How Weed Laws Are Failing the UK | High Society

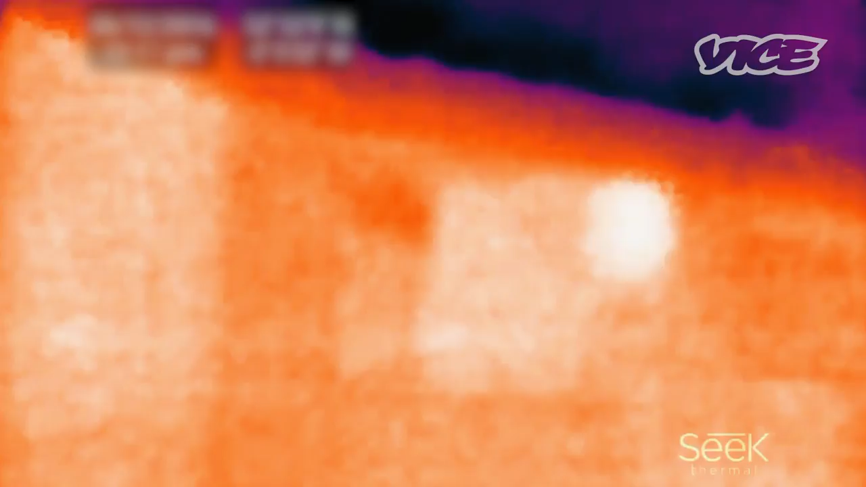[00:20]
I use a heat-seeking camera to find crops so that I can just go in, basically, when the crops are ready, take the door off, bag the plants up as they are.
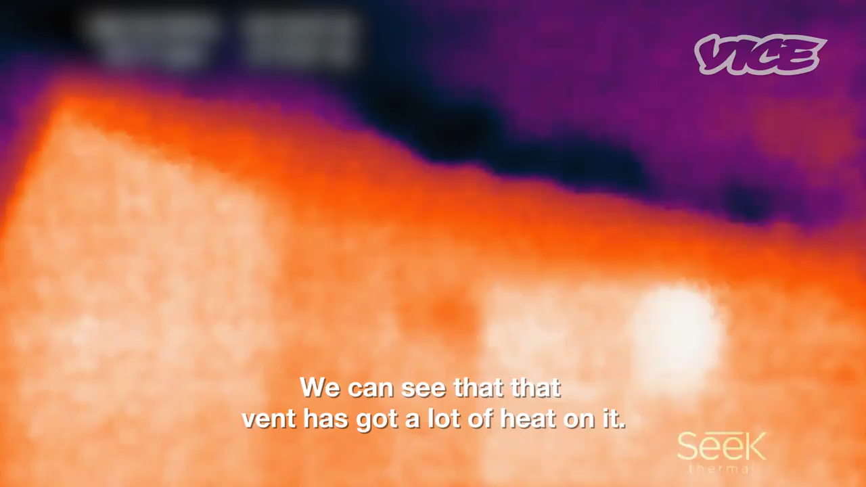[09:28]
You can see that that vent's got a lot of heat on it. And that's it. There you go. We've got it.